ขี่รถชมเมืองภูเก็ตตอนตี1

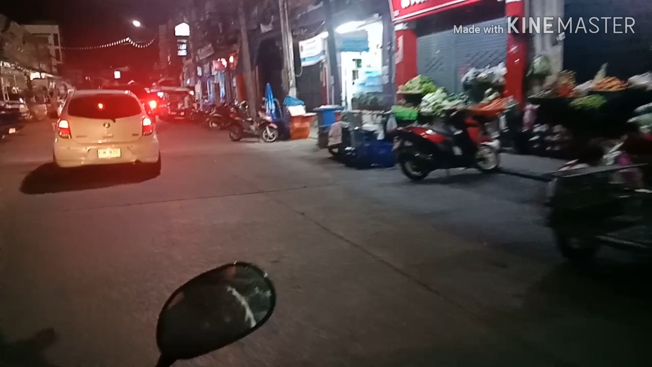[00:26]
ตลาดสด โอ้ดีมาก เขาก็จะมาลงของนั่นแหละตอนนี้
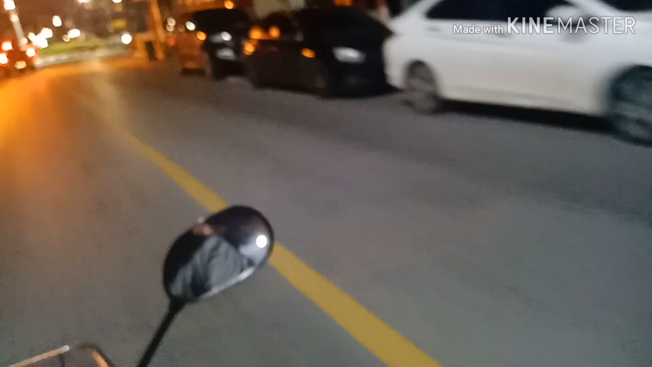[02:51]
ตอนนี้เราออกมาจากตลาดแล้วนะครับก็เดินทางกันต่อไปเรื่อยๆครับผมนี่หนึ่งของภูเก็ตคืนวันศ
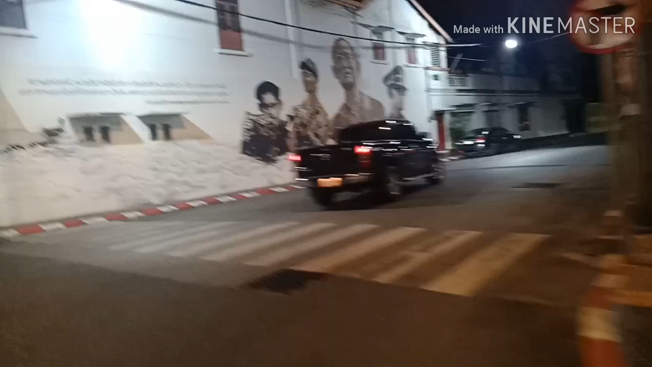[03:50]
จะเป็นมุมที่คนชอบมาถ่ายรูปนะครับ
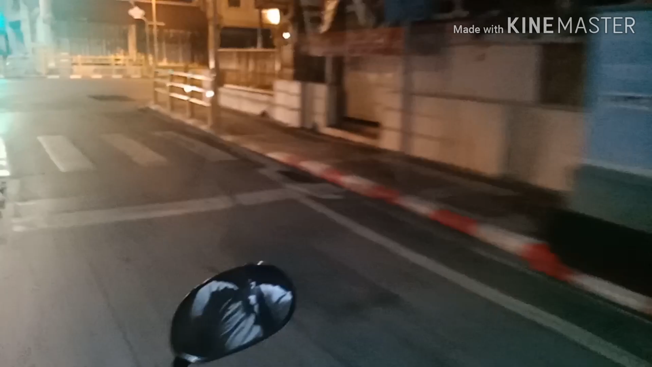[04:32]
นี่ถนนชื่อดังของจังหวัดภูเก็ตนะครับ เลนมาร์คอันนี้เลนมาร์คของจริงใช่ไหมไม่ใช่เลนมาร์คจากอะไรนะ ที่ใครมาภูเก็ตก็ต้องมาแบบนี้นะ
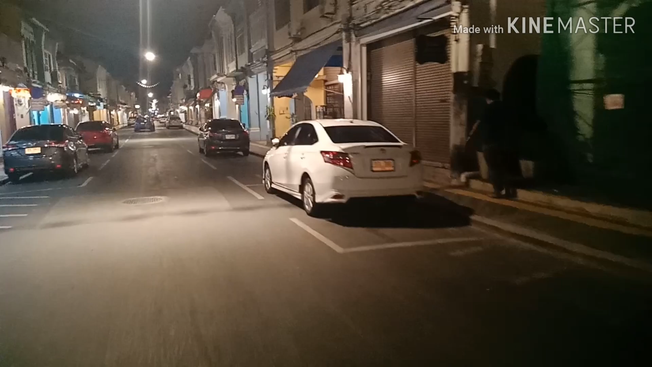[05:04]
จะเป็นตึกแบบเก่าๆนะครับสถาปัตยกรรมชิโนโปรตุกีส
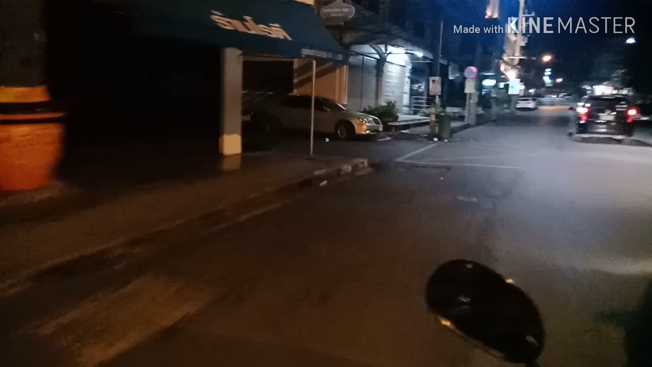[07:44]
รงนี้นะเพราะว่าด้านหน้าตรงนู้นจะเป็นโรงเรียนนะครับ
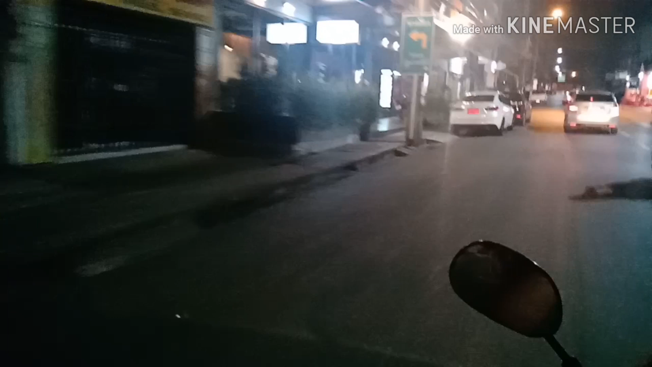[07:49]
เรากำลังขับไปต่อไปกันต่อไปกับยิปปี้แล้วก็แม่มือใหญ่นะครับคืนนี
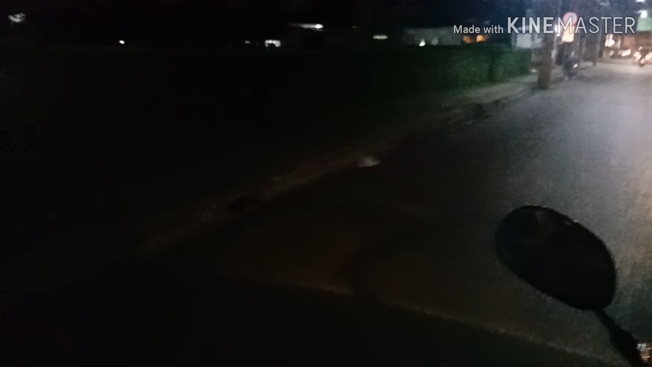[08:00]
้พาทัวร์กันเลยเรียกว่าพาทัวร์เมืองภูเก็ตเลยนะครับ
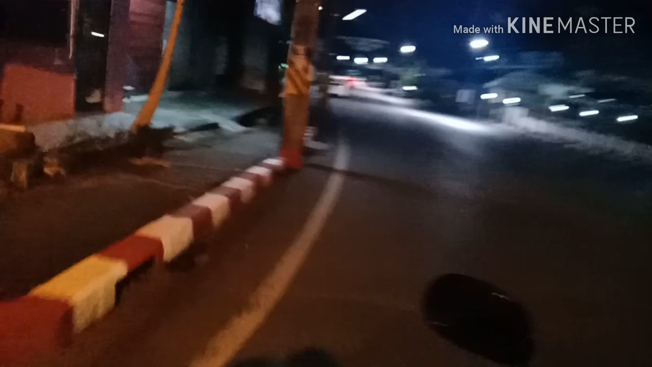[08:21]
ฝั่งขวาตรงนั้นจะเป็นประปานะครับสำนักงานประปาภูเก็ต
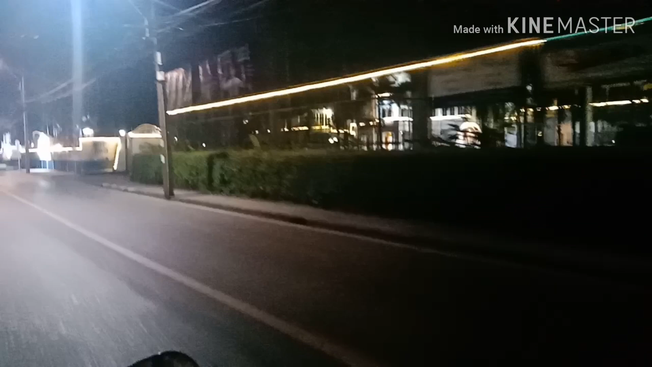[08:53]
ูเก็ตครับเป็นโรงเรียนเก่าแก่โรงเรียนหนึ่งในภูเก็ตนะครับ
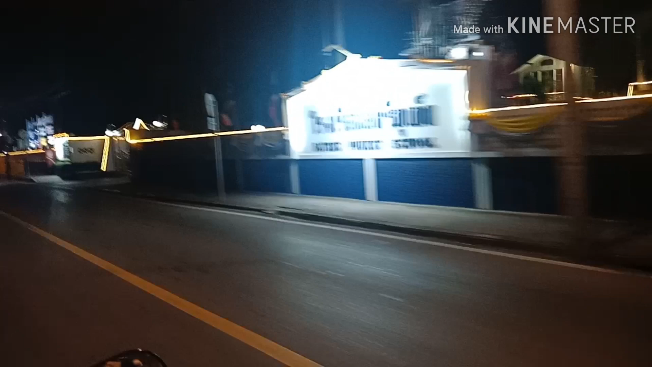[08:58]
นี่ผ่านป้ายมาแล้วแล้วเดี๋ยวเราจะเลี้ยวขวานะครับ
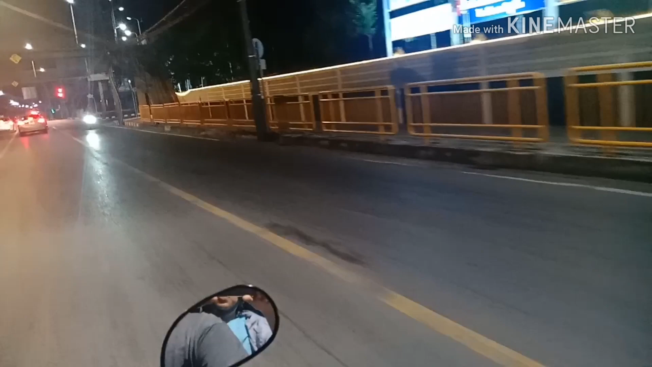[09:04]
จะเป็นโรงเรียนอีกโรงเรียนหนึ่งเป็นโรงเรียนที่น้องยีนเรียนนะหันขวาเลี้ยวขวาตรงนี้นะครับ
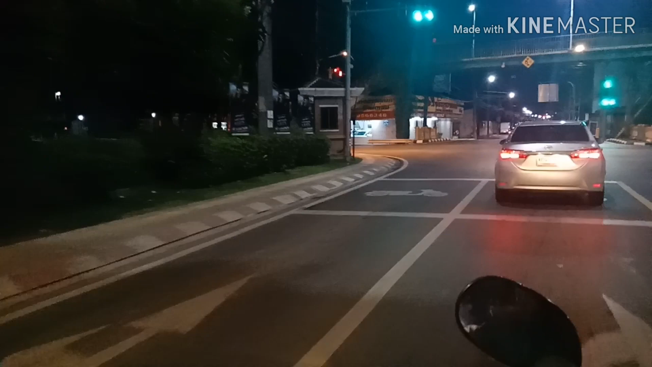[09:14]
นี่ถ้าตอนกลางวันนี่ตรงนี้โอ้โหจะมีเด็กนักเรียนมีอะไรเยอะมากนะครับ
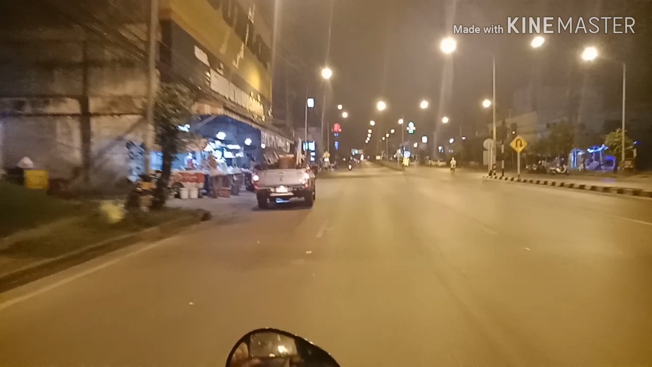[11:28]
ถนนนี่โล่งเลยนะครับมีถ้ากลางวันในโล่งอย่างนี้นะโอ้ยน่
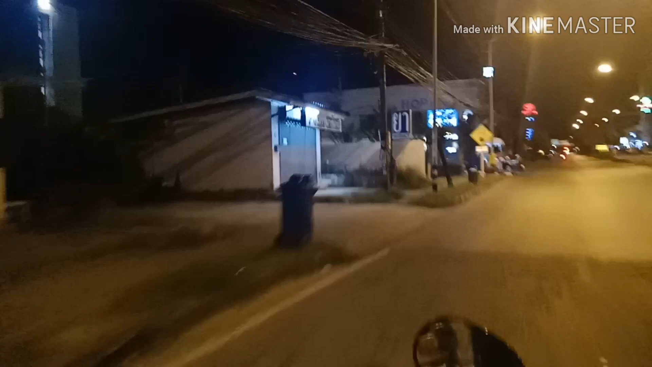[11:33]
าจะมีความสุขนะครับขับรถเนี่ยเพราะว่าในภูเก็ตเนี่ยรถติดมากๆเหมือนกันนะครับโดยเฉพาะตรงนี้เนี่ยตอนเย็นๆนะนี่นะครับ
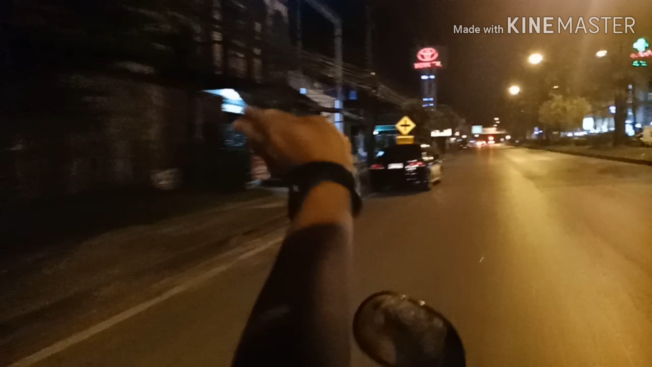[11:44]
ฝั่งตรงนี้แหละรถจะติดมากเลยนะครับตอนนี้เราจะกำลังจะถึงสี่แยกราชพัฒนะครับ
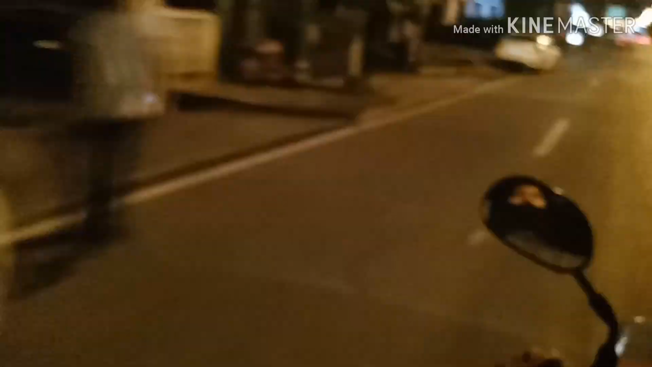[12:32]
สองฝั่งข้างทางนะขับกันไปเรื่อยๆนะฮะไม่ได้เร่งรีบขับเล่นๆนะกินลมชมวิว
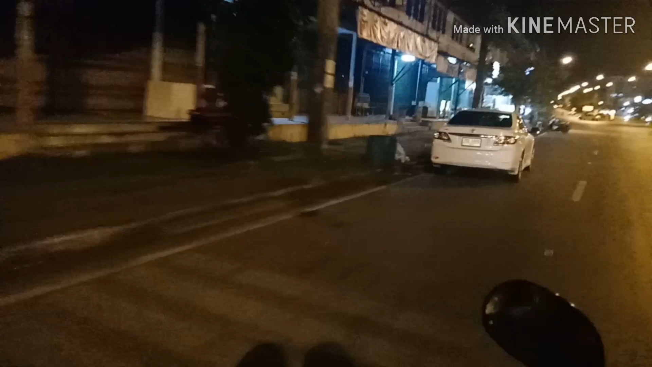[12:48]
ใกล้ถึงบ้านแล้ววันนี้ข้างทางก็จะเป็นร้านขายของนะก็เริ่มปิดกันบ้างแล้วแหละไปต่อครับ